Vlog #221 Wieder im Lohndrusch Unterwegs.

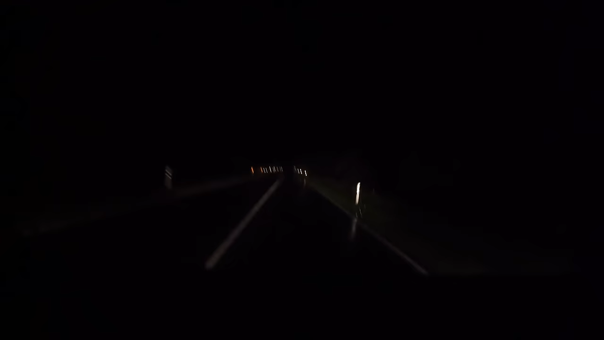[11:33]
Wie schlecht doch eine GoPro, weil wenig Licht ist, oder? Muss man ehrlich sagen. Also tatsächlich, kurz nachdem wir gesprochen haben, fing der Regen an. Ich bin jetzt schon auf dem Weg nach Hause, bin gleich zu Hause. Wir haben gleich 24 Uhr und 43 Hektar habe ich heute geschafft mit 300 und glaube ich 30 Tonnen oder so. Oder 320 Tonnen, irgendwie so um den Dreh. Also war eigentlich relativ gut und jetzt hat das aber erst mal geregnet. Jetzt müssen wir morgen gucken, wie wir da vorankommen, ob wir da weitermachen können.